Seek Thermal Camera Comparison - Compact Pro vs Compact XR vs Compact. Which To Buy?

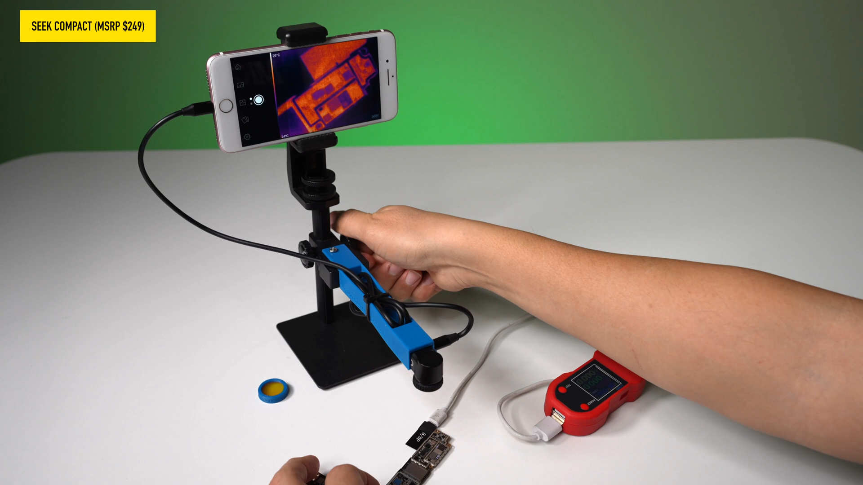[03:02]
The view is a little blurry, but it's pretty clear that there's a hotspot here on the motherboard.
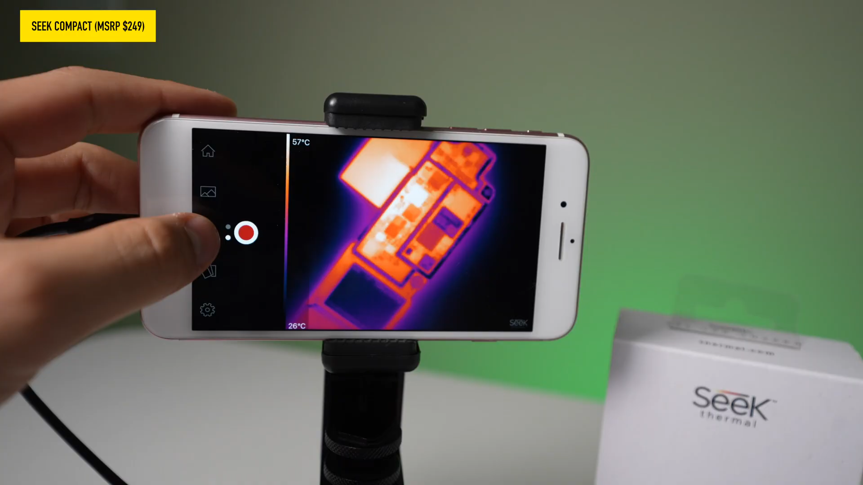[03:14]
On screen: scale top 57°C, scale bottom 26°C
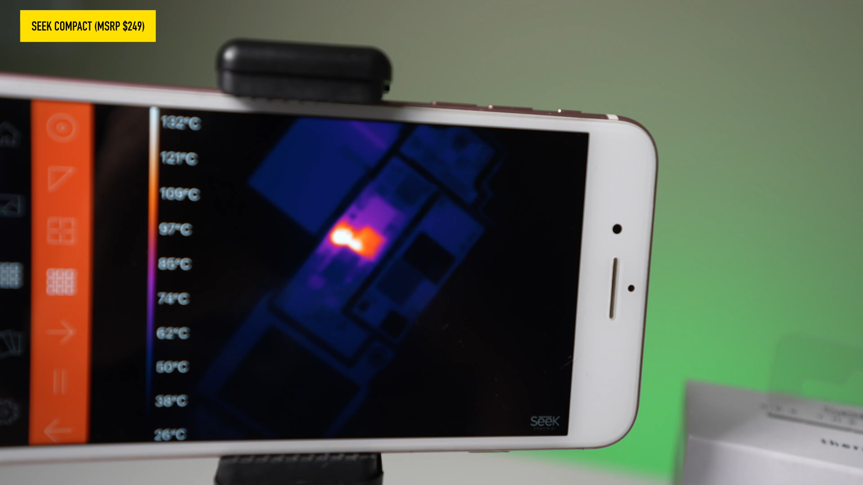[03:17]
On screen: scale top 132°C, scale bottom 26°C
If you change the view, you can definitely see that hotspot right there.
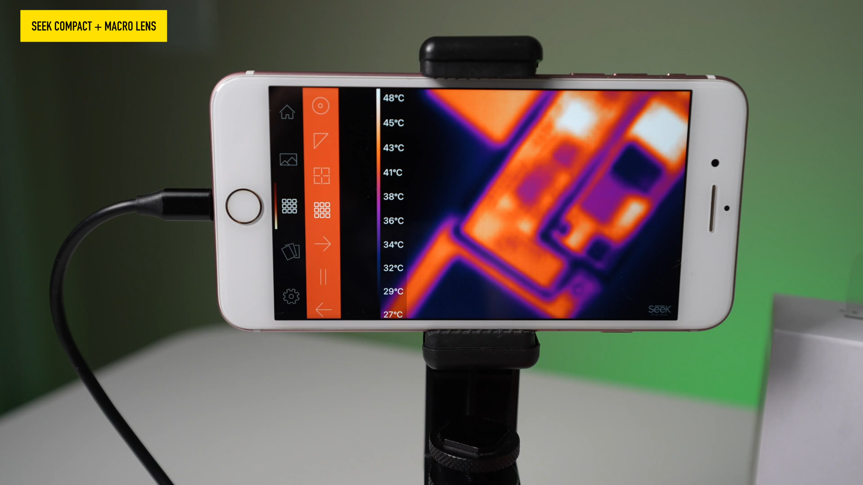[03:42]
On screen: scale top 48°C, scale bottom 27°C
you have to move the camera a lot closer and look at that. You can actually see the components a
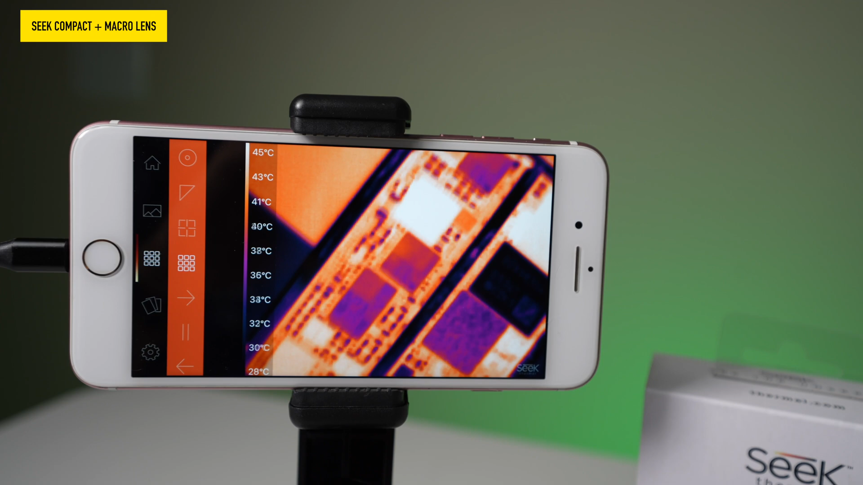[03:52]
On screen: scale top 45°C, scale bottom 28°C
lot clearer now that we're a lot closer to the motherboard.
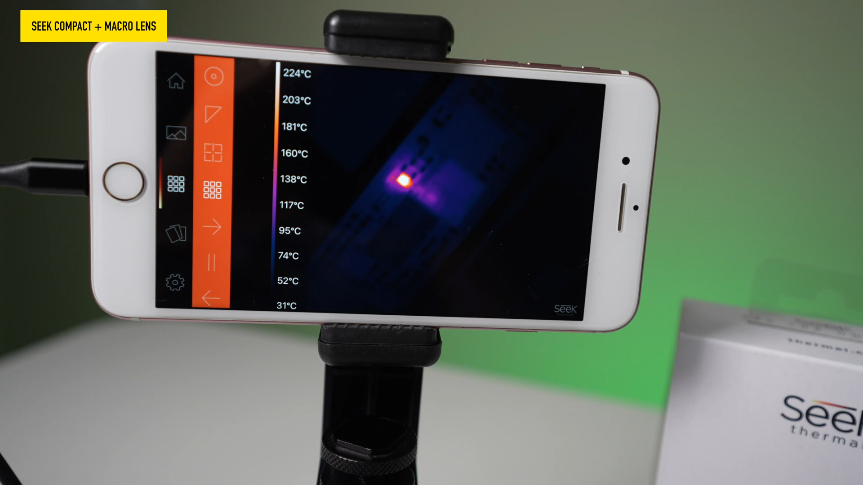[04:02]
On screen: scale top 224°C, scale bottom 31°C
So this actually looks really good compared to without a macro lens.
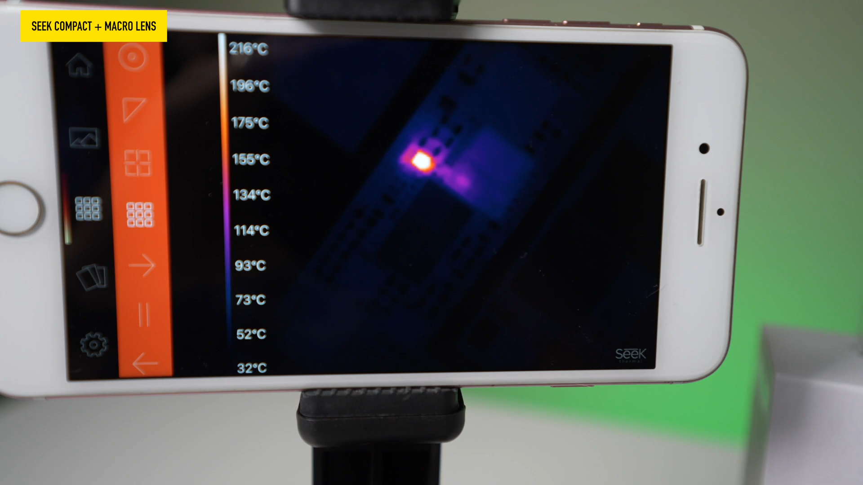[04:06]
On screen: scale top 216°C, scale bottom 32°C
You can actually see which specific components is heating up. See there's a capacitor right here that's heating up.
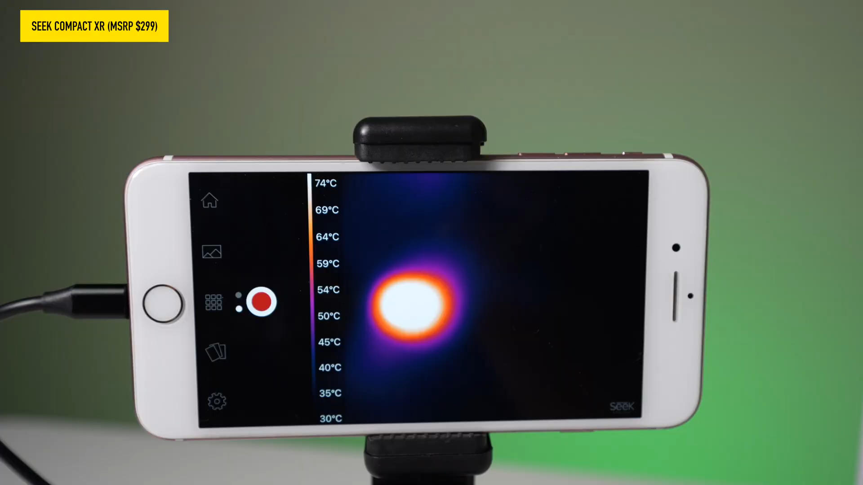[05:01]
On screen: scale top 74°C, scale bottom 30°C
Okay. So right now you can see a hotspot, but you can't really define what that is.
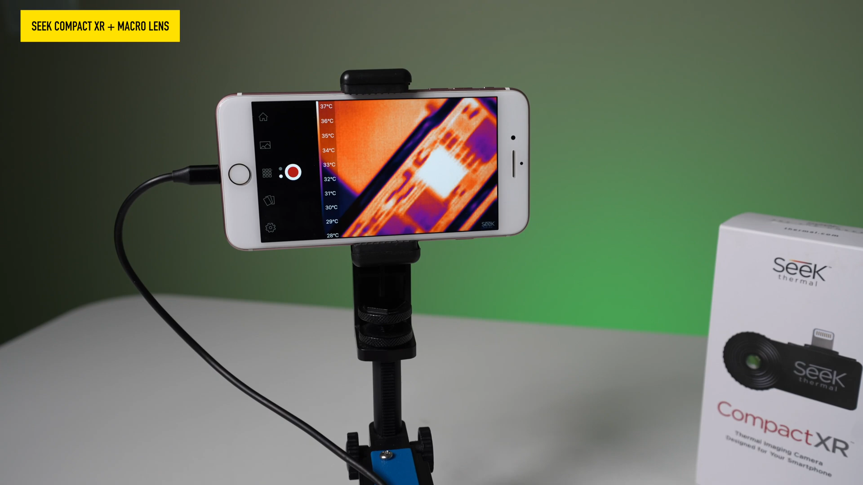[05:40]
Now that we're closer, we could actually see the actual components. If I turn this on, you can see there's a short.
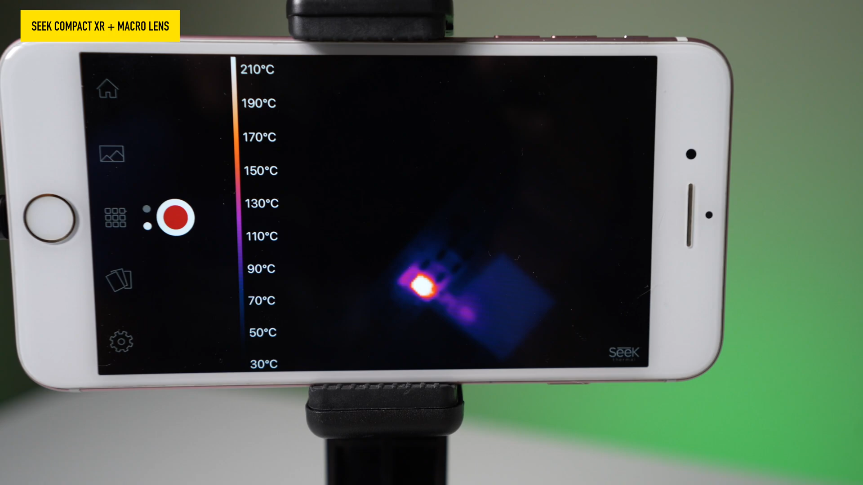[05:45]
On screen: scale top 210°C, scale bottom 30°C
At this point, I think the quality is just the same as the previous one because it is the same resolution as,
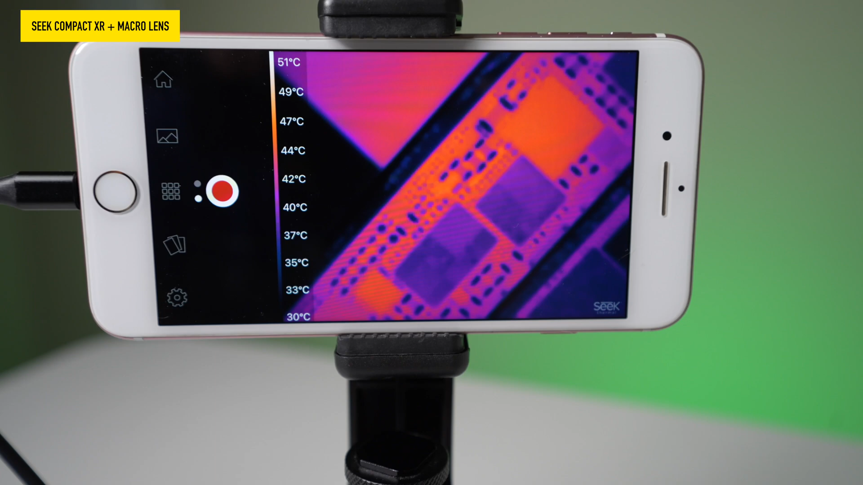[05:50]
On screen: scale top 51°C, scale bottom 30°C
but as you can tell the angles and the distance you have to be varies.